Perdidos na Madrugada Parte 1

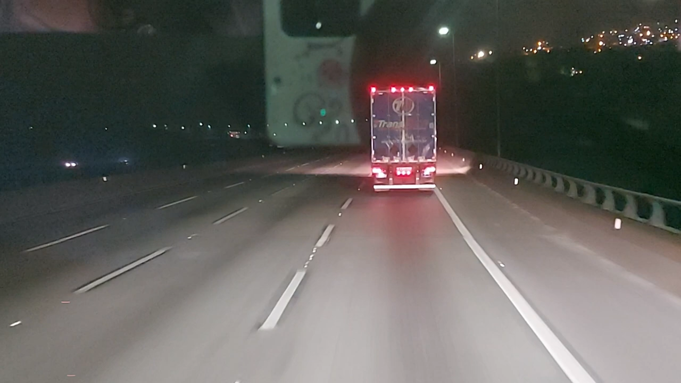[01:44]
É Serra de Imigrantes. Então vamos lá, né, pessoal? Subindo essa serrinha aqui. Falaram pra nós que no KM27 é pra nós sair pra alça, né?
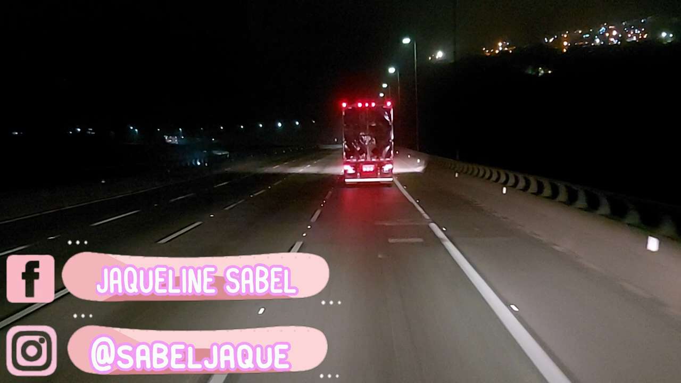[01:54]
Vamos ver. Eu vou filmar um pedaço aí pra vocês, tá? Não vou filmar tudo, porque senão o vídeo vai ficar muito longo. Mas é só pra vocês saberem aí o que tá acontecendo no dia de hoje, né, comigo. Tá tudo bem, graças a Deus. Só estamos perdidos aqui subindo a serra. Mais nada. Mas Deus sabe de todas as coisas, por que que a gente veio por aqui, né?
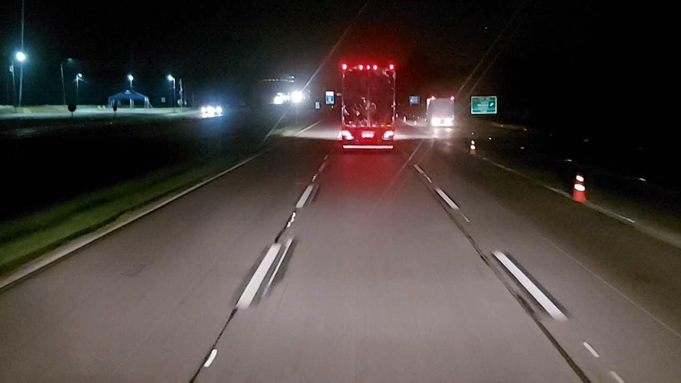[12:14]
horas, estamos chegando aqui já no retorno que nós vamos fazer, né? Aqui na saída 40 aqui. Eu espero que ele esteja com o token ligado ali pra gente não fazer loucuragem de novo. E eu quero agradecer aí a companhia de vocês nesse vídeo, né? Dizer para vocês que vocês são muito especiais no meu coração.